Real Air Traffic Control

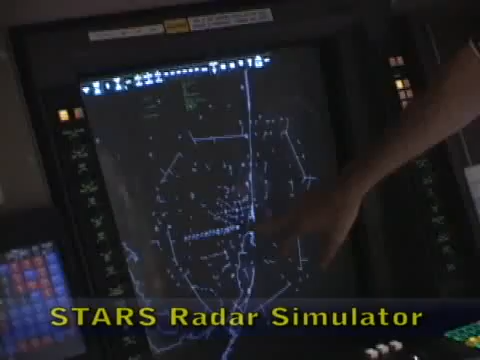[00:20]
Miami's right in the middle. I'll move out of your way here. Miami's right in the middle.
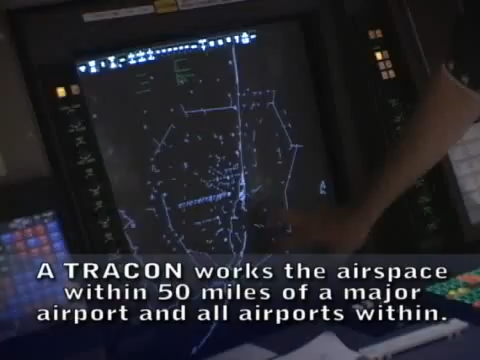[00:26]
And then you can see the Keys, the Everglades out here, the Biscayne's over here, okay?
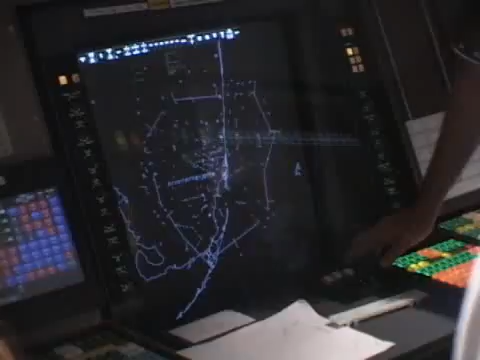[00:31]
The stretch that takes you from Florida City to Key Longo is right here.
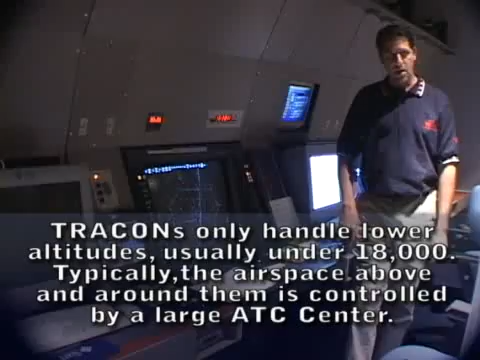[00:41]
Up to 16,000 feet, and the Miami Center is 17,000 and above. And then if you go 15 miles north, you have Fort Lauderdale International.
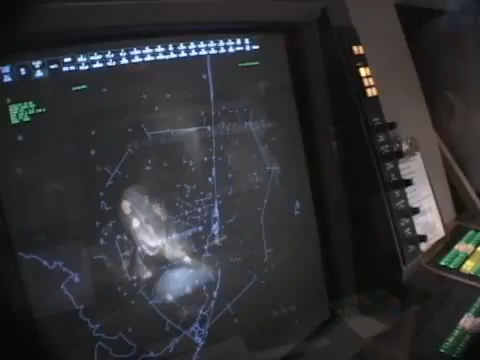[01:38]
And you see, like over here, you have the 3,000 to 7,000 here is class per hour.
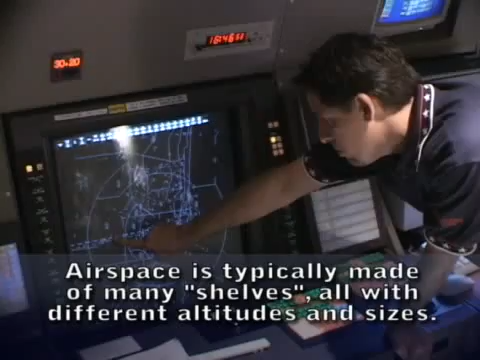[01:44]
Inside of that arc, it's 15 to 7,000 because we've got our arrivals descended into Miami. So they need to be there.
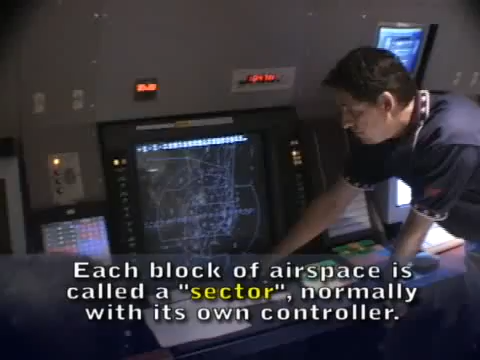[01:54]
And then obviously inside of 5 miles, it surfaced itself.
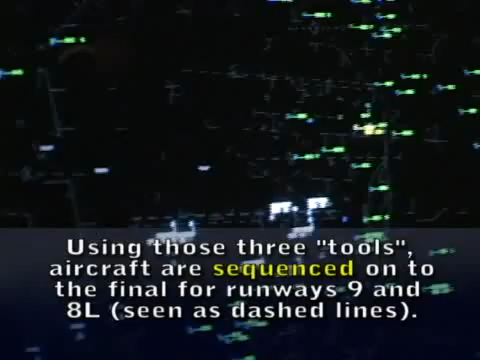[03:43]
. . . . . America 286, contact Miami Tower, 18.3, have a nice day.
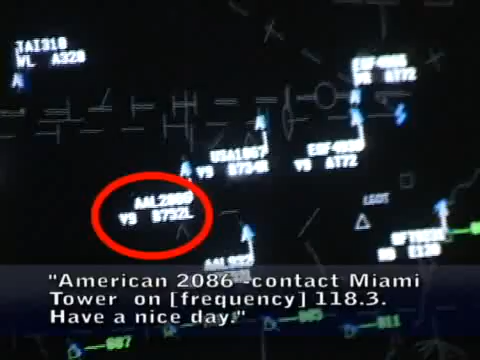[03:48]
3.05. Conor 189 is eight miles from Britain, 183,000 to grid, two dollars from the way not approach.
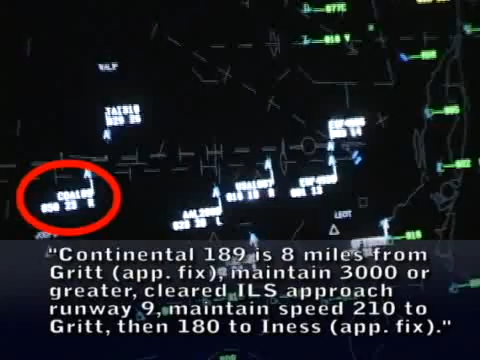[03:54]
Maintains speed 210 to grid and then 182 to win us. America 914, have you?
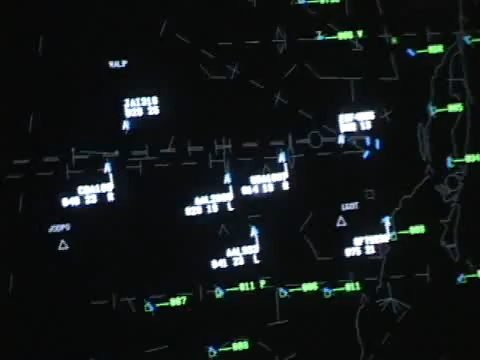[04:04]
It's kind of 189, the airbus traffic is no back. Approaching 1.9231, Miami Approach, set them 183,000.
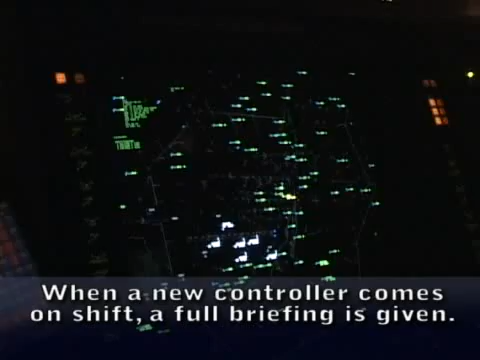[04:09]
Air East, BFR visuals are working now. I haven't been using 12 because the wind is generally straight out of the north, and that's as easy as they've gotten so far.
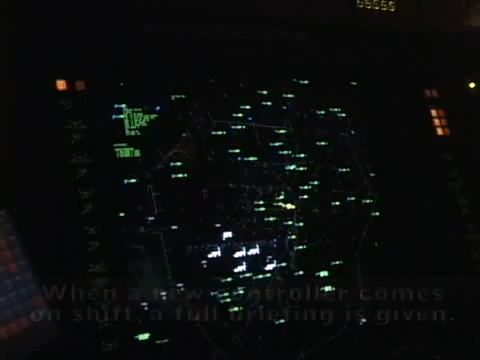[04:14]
This weather hasn't been affecting anything. American 932 to 7,000.
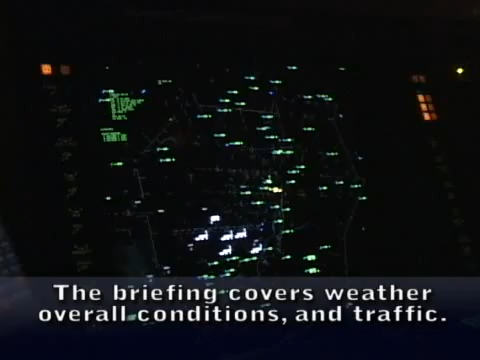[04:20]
I love you, it's still on you, going to Chubb Key, mostly down the corridor, so I kept him. If he's handed off, you can switch him when you want.